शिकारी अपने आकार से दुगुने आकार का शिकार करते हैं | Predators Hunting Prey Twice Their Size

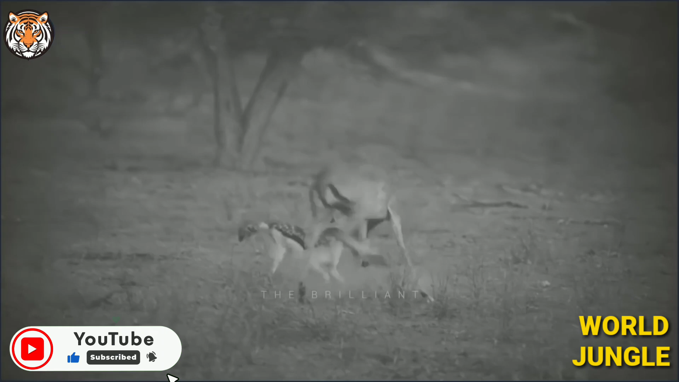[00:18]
शेर के दर्याई घोडे पर छपटा मार सकता है या क्या जगवार
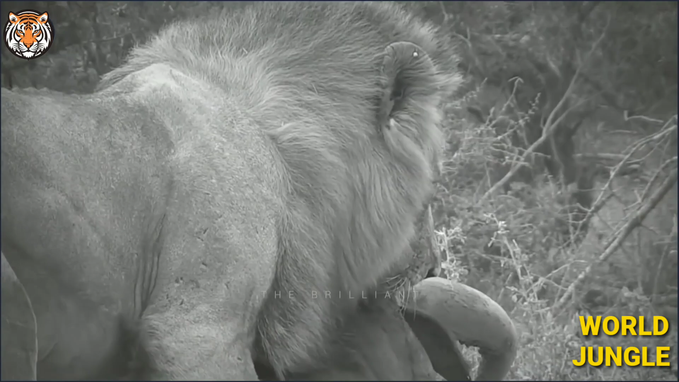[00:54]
एक अकेला शेफ शिकार पर निकलता है
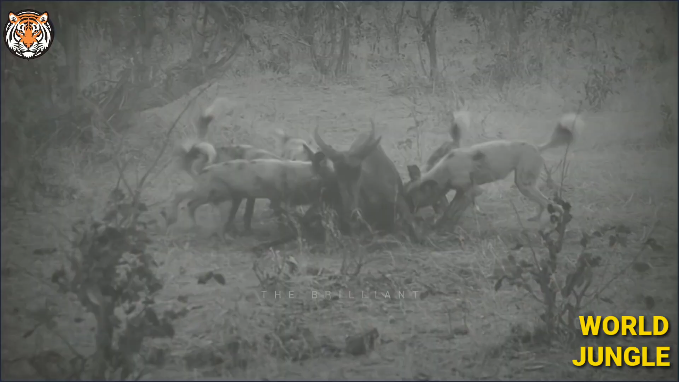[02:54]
छुन द्वारा तेजी से पकड़ा हुआ पाता है उसे प्रतिक्रिया करने का मौका मिलने से पहले ही जारों तरफ से घेर लिया जाता है
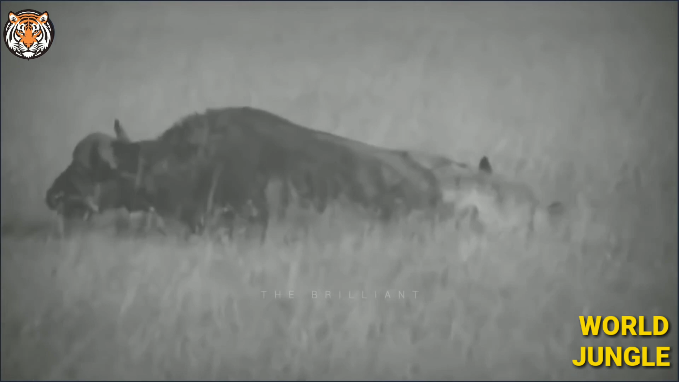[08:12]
उसकी सबसे समवेदन शीलक शेतर नितंबों को निशाना बनाते हैं। जिससे दुर्जे शाकाहारी जानवर उनके हमले के लिए कमजोर हो जाता है। जब पुरा लकडबग्य जुनने आ जाता है, तो वैंसा ग्रिल के लिए उप्यूक्त शिकार बन जाता है।
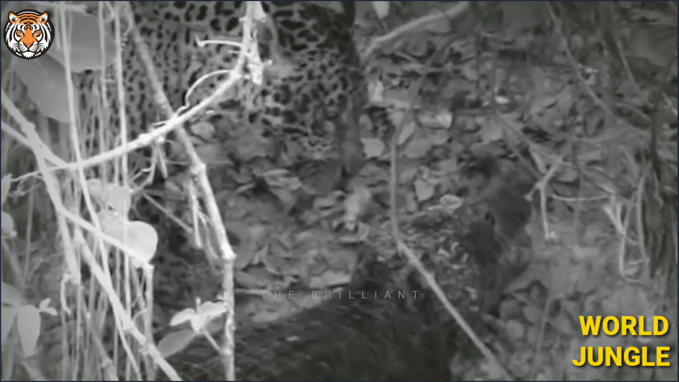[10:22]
जैसा कि एक ब्रिक कैमन को खाने के लिए एकांट स्थान पर खीचे जाने से पता चलता है इस ख्लिप में जंगली सुवर से मुठ भेड़ोने पर जगवार अपना प्रभुत्व जताता है जिससे तनाव कोन गतिरोत पैदा होता है सुवर द्वाराउत्पन संभावित खत्रे के
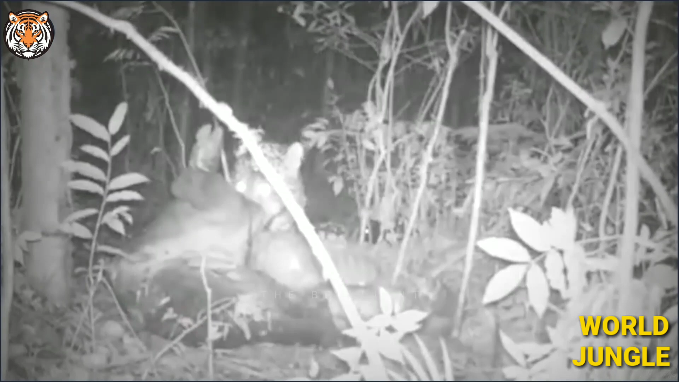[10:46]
रात के अंधिरे में हाथा पाई होती है लेकिन जंगली सुवर अपनी जान बचाते हुए भागने में सफल हो जाता है इस क्लिप में एक जगवार एक बित तपे को अपनी मान
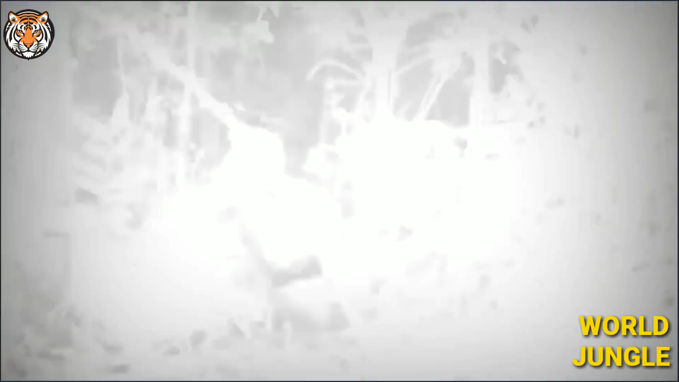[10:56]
में घसीता हुआ दिखाई देता है यह स्पश्ट नहीं है कि जगवार ने शिकार किया या शब पर ठोकर खाई फिर भी जगवार अपने शिकार के अवशेशों का अनंद लेते हुए अपने भोजन का अनंद लेता है दोस्तों